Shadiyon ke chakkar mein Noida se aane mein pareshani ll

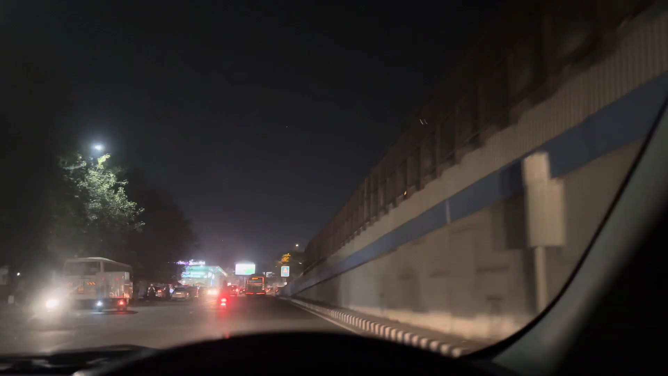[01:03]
बाई लोग ऐसे गाड़ी चलाओ गए तो कैसे देख लो यह होजखास मेट्रो स्टेशन है यहां कितना अंदेगा है देख रहा हूँ
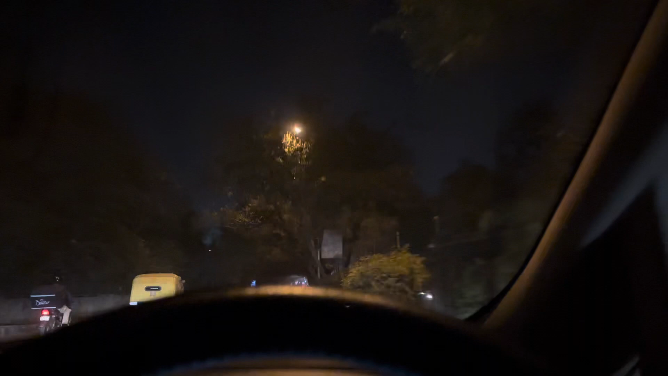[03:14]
है देख रहे हो अंधेरे का एकदम मावाल है फिर कैसे लेट होने देखो टाइम देखो कब से निकलाओं मैं और जाम में फसे फसे अब क्या करें तो भाईलो देखो यह बैटरी वाली गारी
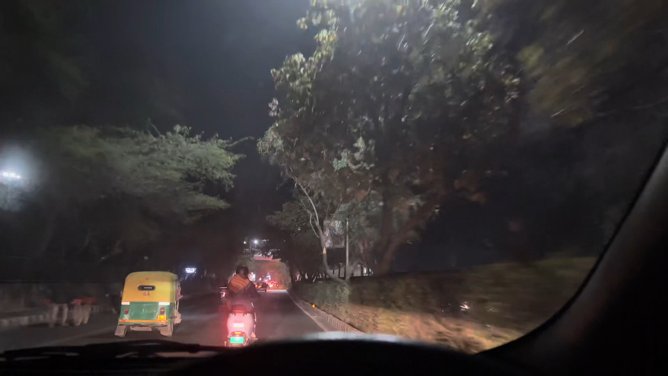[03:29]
ओला वाली है तो पहुंची जाओंगा और 10 मिट लगेगा क् देख रहे हो उस दिन आए था जब लास्ट विद्नेस देखो फुल जाम देख लो और शॉप्स भी अब क्लोज हो गया ना इसलिए थोड़ा सा आगे में वैसे जाम है आपको दिखाई दे रहा होगा लेकिन यहां नहीं है अलग अलग मुद्ल रात को भी तो लोग घूमती रहते हैं गारियां